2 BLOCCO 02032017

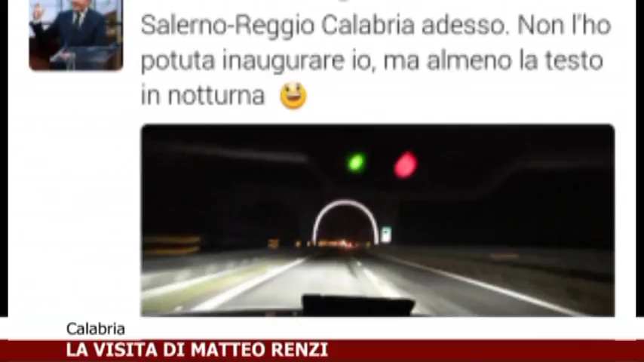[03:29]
Non l'ho potuta inaugurare io, ma almeno la testo in notturna, ha scritto l'ex Premier su Instagram, postando una foto scattata dal cruscotto della sua auto.